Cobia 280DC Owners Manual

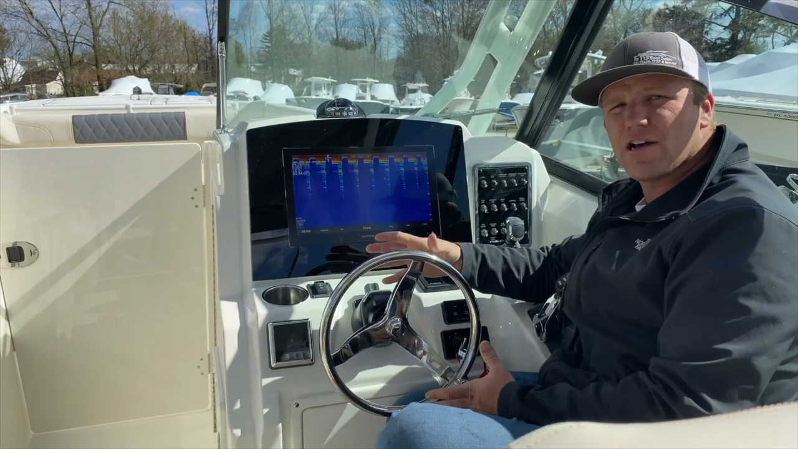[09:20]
and different fish will respond differently to different frequencies. So over time, you'll be able to distinguish between a rockfish, a marlin, a tuna, whatever it may be,
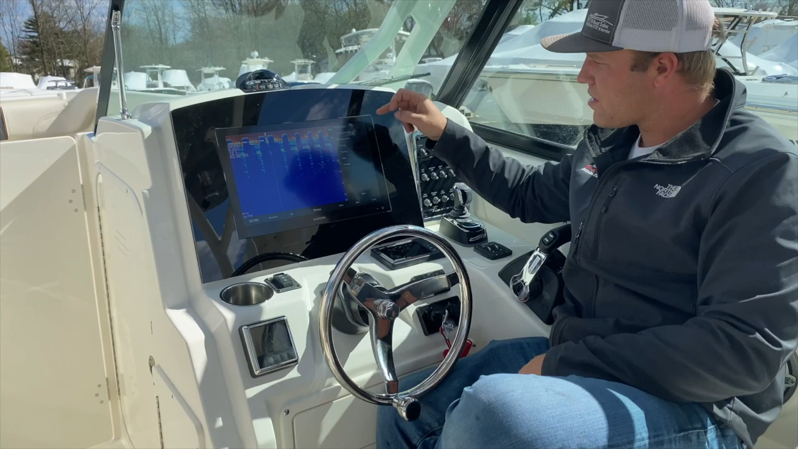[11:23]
So touch menu, hit the star, and you'll have your factory settings, fishing sonar, running sonar, all that kind of stuff right here. Really neat, they work really well, and really don't need to be tweaked anything beyond what they already are.
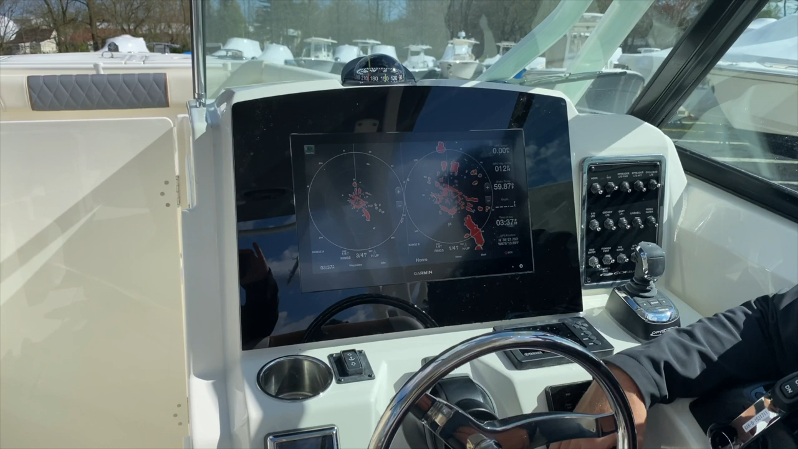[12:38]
Dual range is exactly what it says it is. It's dual range. You can have one at a quarter mile, one at 12 miles if you want.
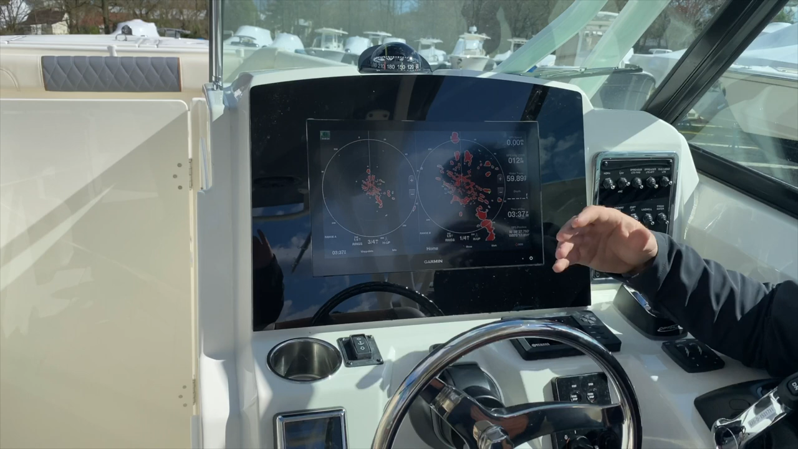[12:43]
Again, I normally run it pretty close up. Black screen, single range, but this is an option.
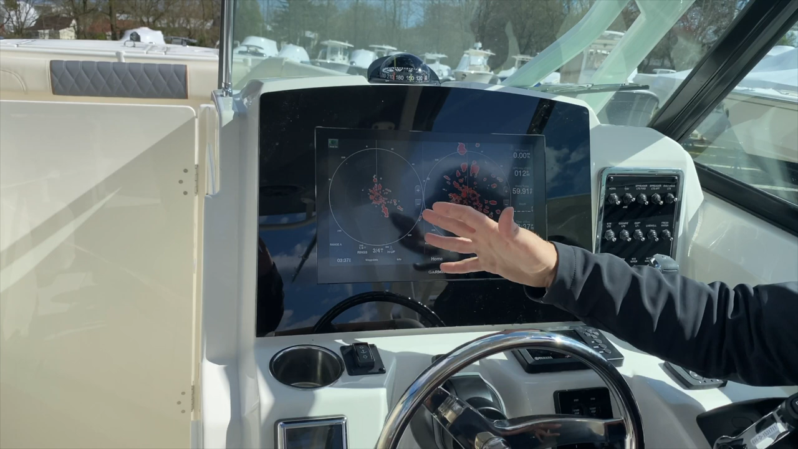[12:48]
Next, whatever, from there is an overlay.